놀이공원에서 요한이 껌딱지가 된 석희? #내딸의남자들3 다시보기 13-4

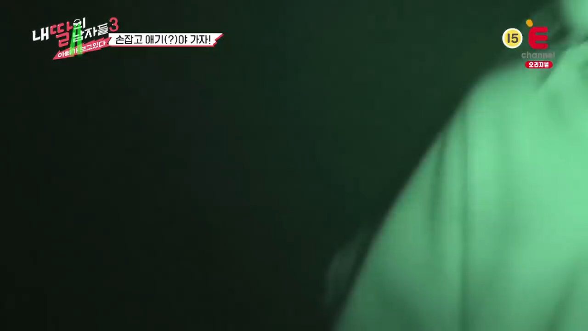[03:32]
저거, 저거 진짜 무서워하잖아, 쟤, 우리 석희. 아, 나 진짜 무서워서 못 보겠어.
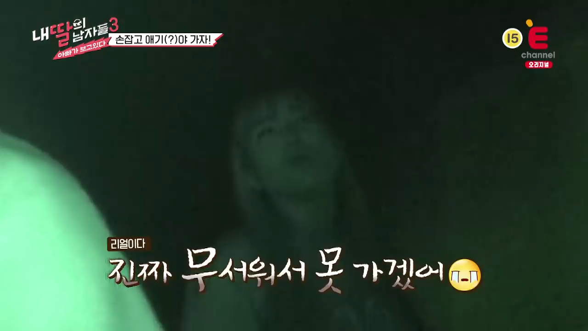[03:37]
어떻게 가냐. 이거 봐, 계속 스킨십이야, 봐.
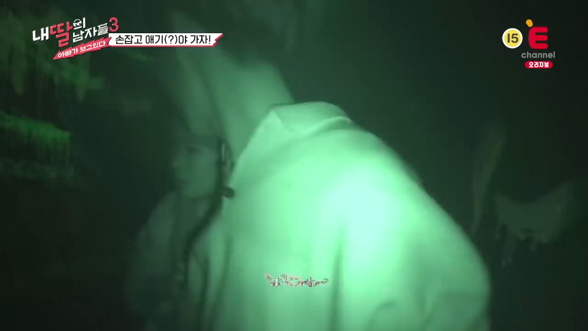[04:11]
아, 뭐야. 그래. 석희야, 무서운 거 아니라니까. 조용히 해. 석희 나왔다, 석희.
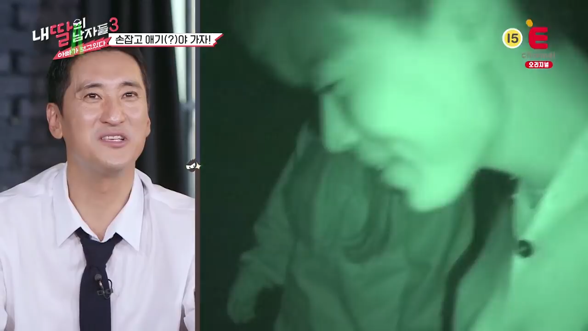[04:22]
오리지널 석희 나왔다. 조용히 해! 무서워서 그래, 쟤 더.